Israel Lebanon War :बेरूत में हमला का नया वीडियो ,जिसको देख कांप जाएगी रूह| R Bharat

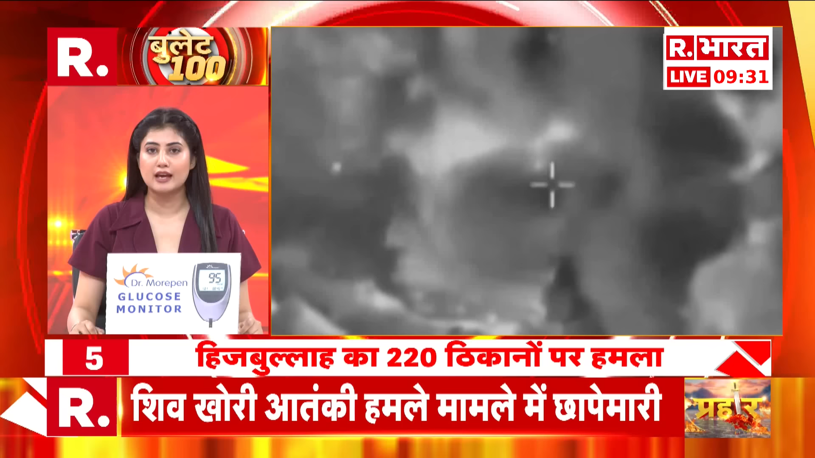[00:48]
लेबनान पर इस्राइल का हमला उत्तरी कमान के निर्देशन में वाईू सेना के लड़ाकों विमानों ने पिछले दिन लेबनान में आतंक वादी संगठन हिजबुल्ला के लगभग 220 आतंक वादी ठिकानों को ध्वस्त किया